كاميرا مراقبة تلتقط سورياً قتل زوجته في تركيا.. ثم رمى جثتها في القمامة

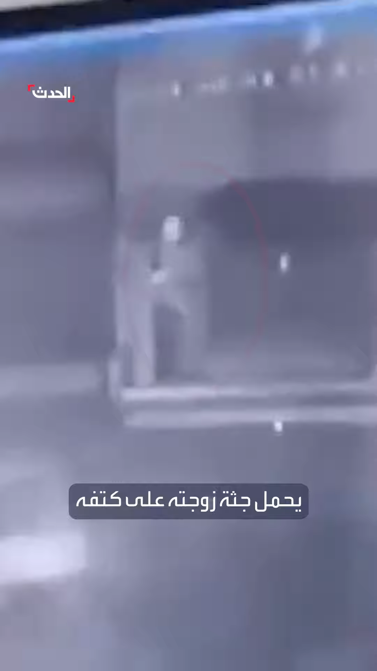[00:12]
زوجته على كتفه ملفوفة بقطعة قماش ويخرج بها من مبنى بعد ان قتلها ثم رماها في صندوق